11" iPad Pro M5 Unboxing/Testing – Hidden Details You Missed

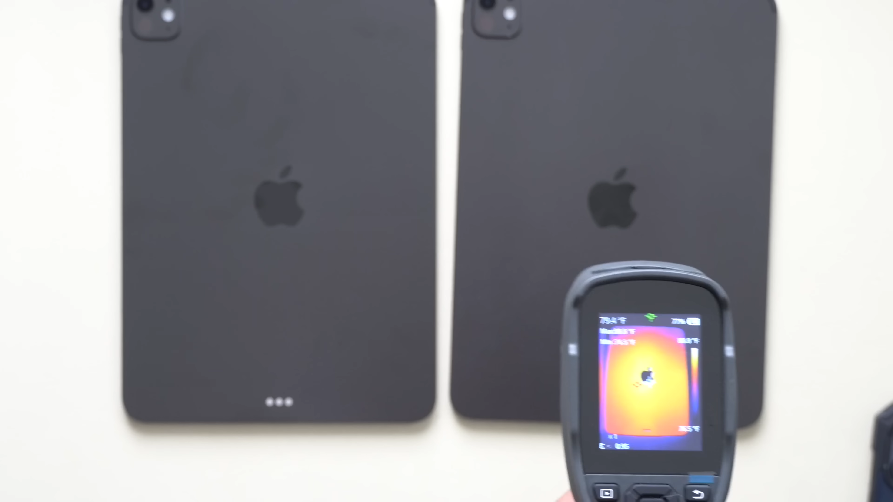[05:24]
So the M4 is about, the M4 is about 88 degrees Fahrenheit and the M5 is cruising at 86 Fahrenheit. So it is slightly cooler, even to the touch, I could feel it.